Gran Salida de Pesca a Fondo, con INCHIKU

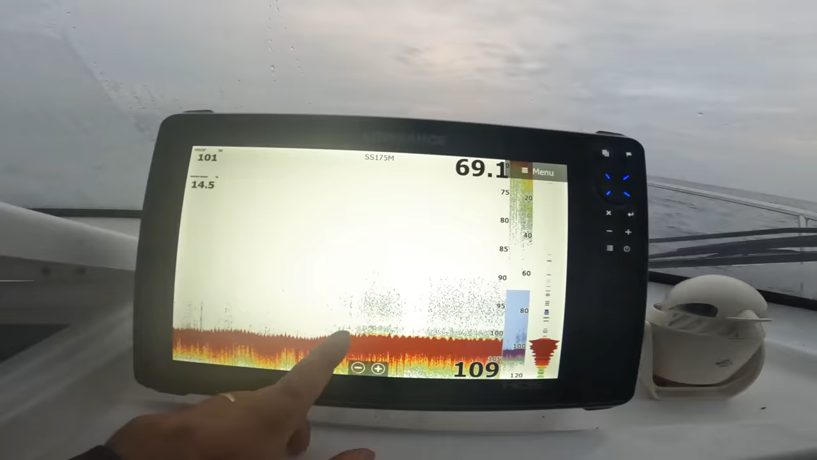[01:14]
Esto de aquí, esto que se ve, creo que es corriente. Ahora veremos.
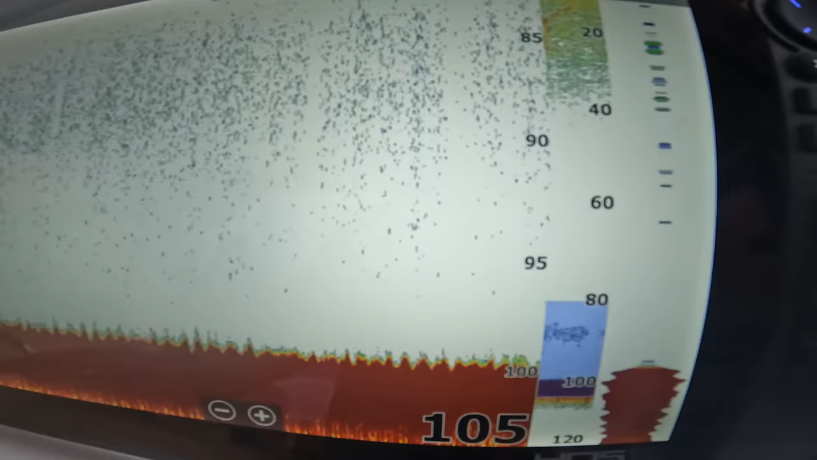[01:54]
Nada, seguimos buscando, ¿eh? No nos ha ido bien, aunque había una subida, ahora está la bajada.
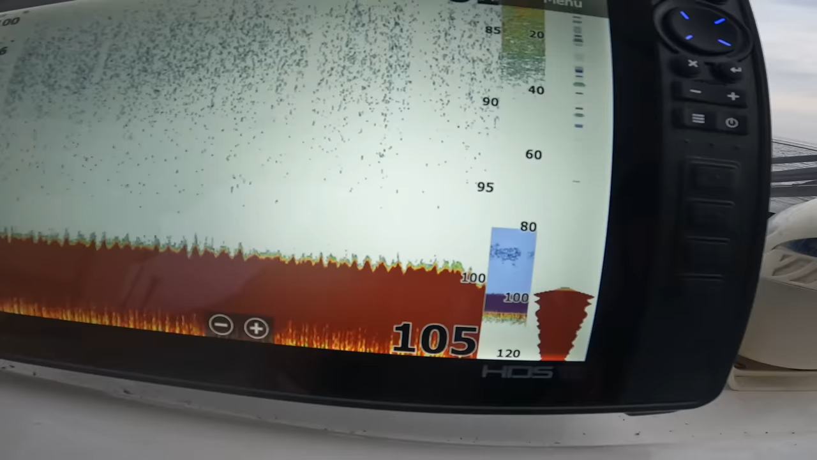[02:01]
Sí, la subida estaba, la piedrecita estaba. Podéis ver, ahora baja ese metro. Cuando no te quería bajar. A ver si vuelvo a subir y vuelvo a encontrar algo más.
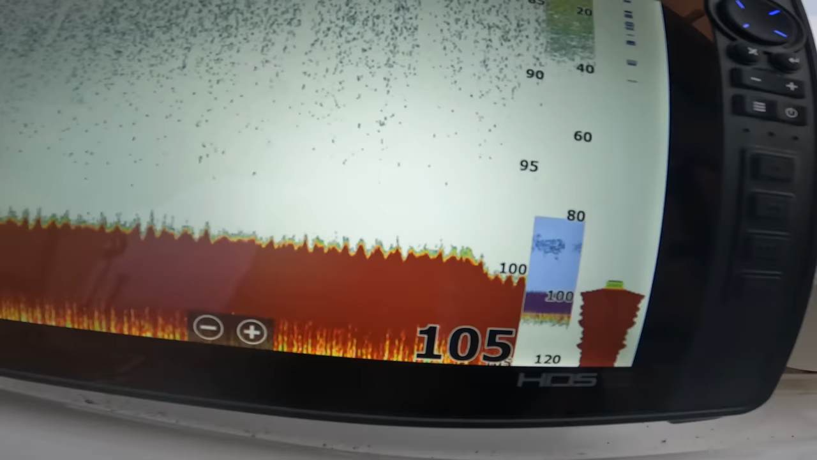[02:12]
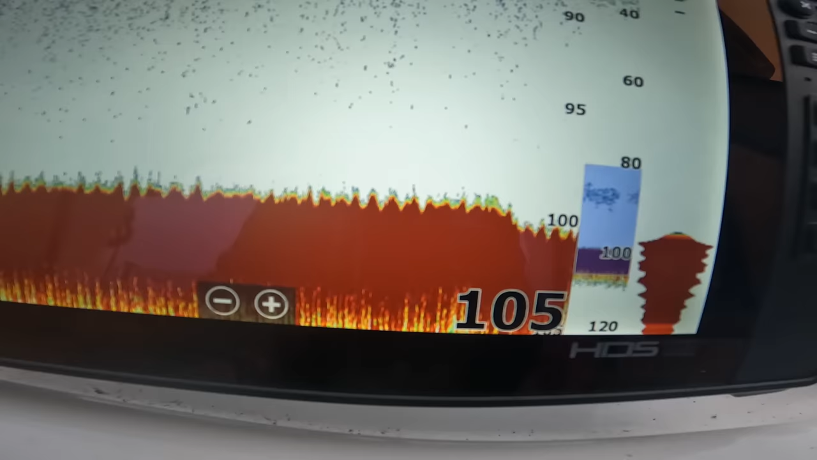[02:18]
Aquí voy a subir. Aquí, qué lindo solo, mira, aquí hay vida, aquí hay vida. Aquí hay vida. Aquí hay mucha vida.
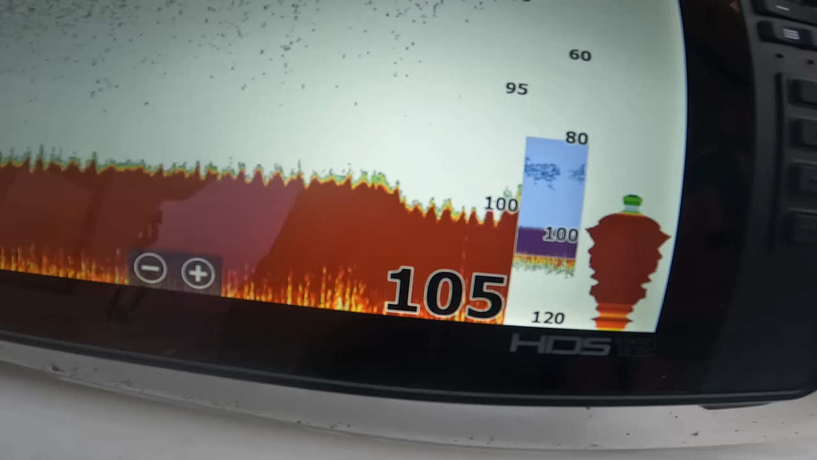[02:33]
Mucha vida. Puntito. Sí, pero esto ya no es lo mismo.
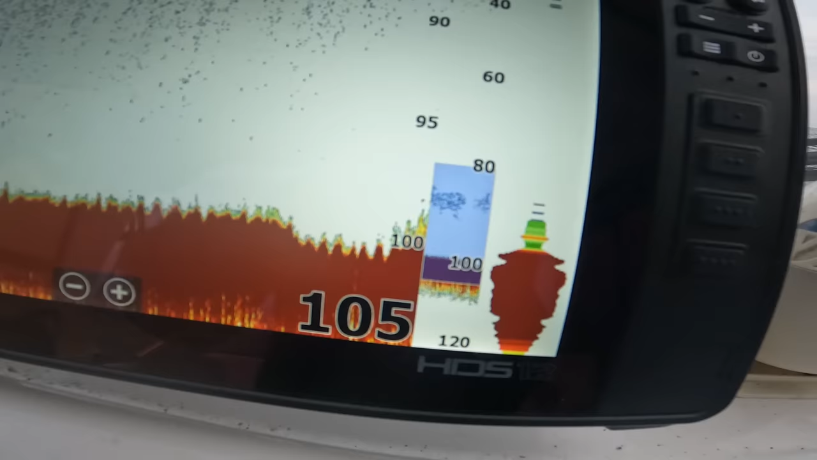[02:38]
¿Veis aquí? A ver si lo puedo ampliar que salga del. Todo esto. Ahora está el máximo.
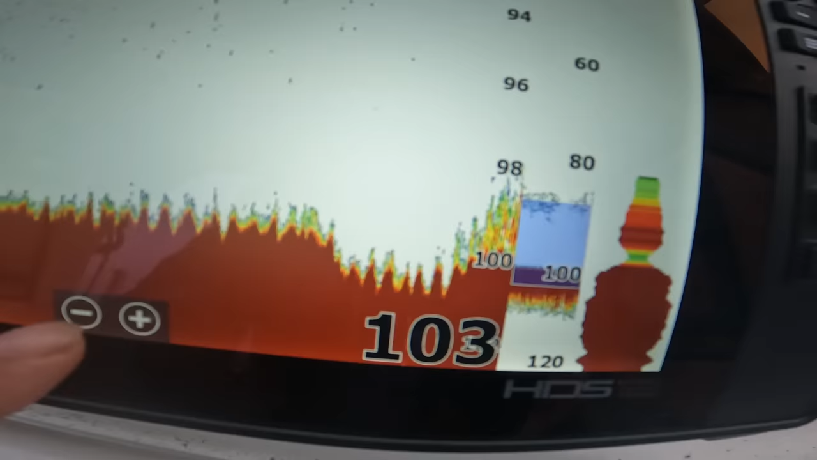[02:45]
Ahora sí, ¿eh? Ahora sí. Ahora sí que cogeres algo.
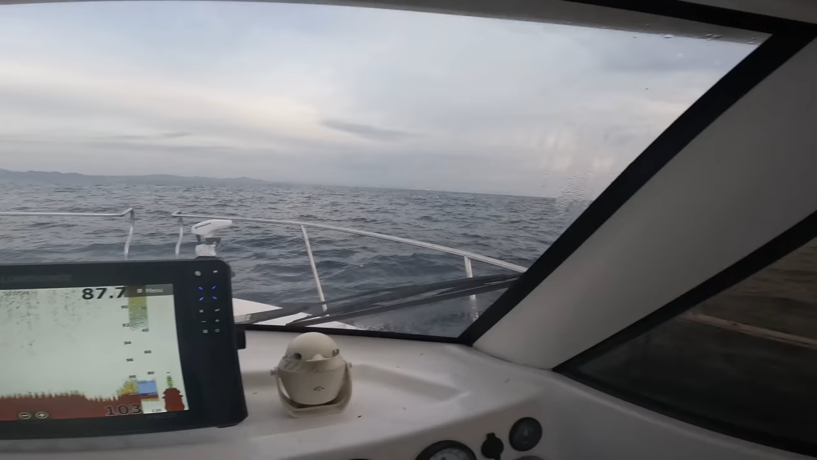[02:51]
¿No quieres coger algo? Pues venga, va, a cogerlo. Un resfriado. No, hace fresquito hoy, hace fresquito.
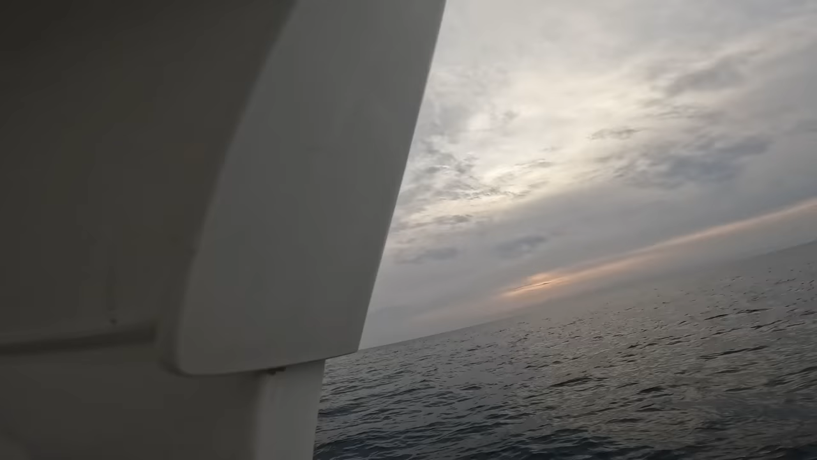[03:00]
No, pero se ha quedado bonita la sonda, pasa que está muy ampliada.
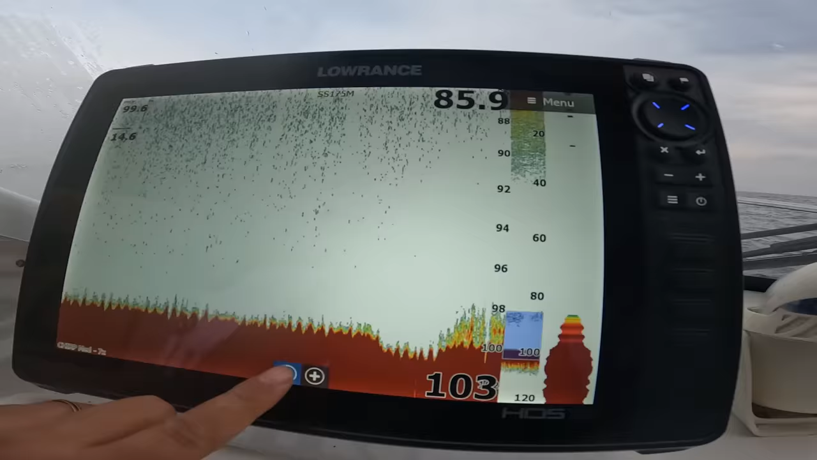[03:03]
Pero se ha quedado bonita. Tenemos cerca. 5 o 6 cajas, ¿no? Si con coger dos piezas nos basta.
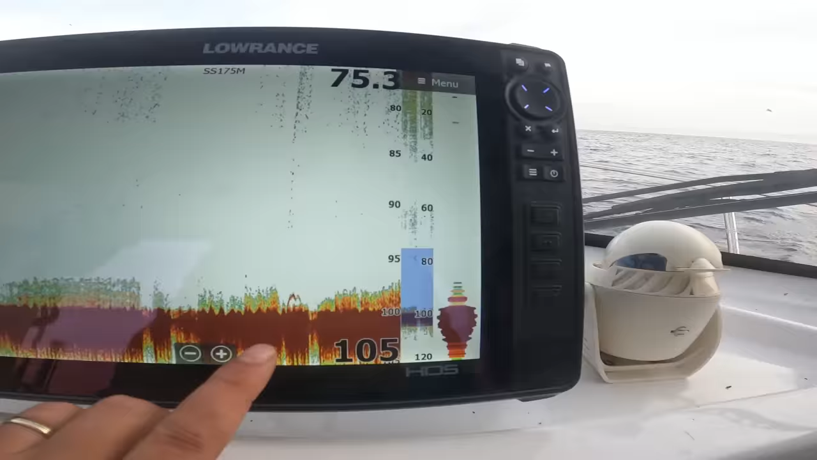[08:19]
Pescadito, no, está muy aumentado, no era un atún, no era...